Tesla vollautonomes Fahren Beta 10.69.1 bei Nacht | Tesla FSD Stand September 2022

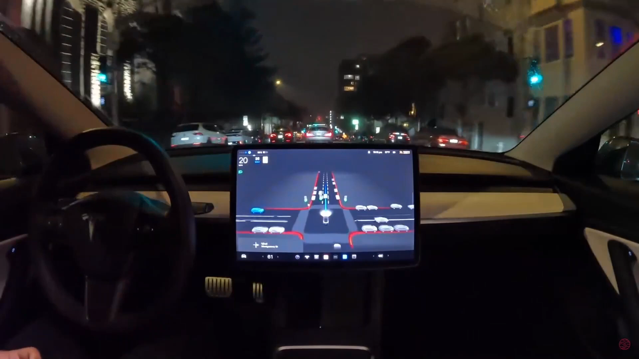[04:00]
Jetzt sehen wir hier, wie das Full Self Driving so mit dem aktiven Verkehr mitfließt. Ordnet sich jetzt hier auf der rechten Spur ein, das hat mit der Navigation zu tun, wahrscheinlich muss er irgendwann mal rechts.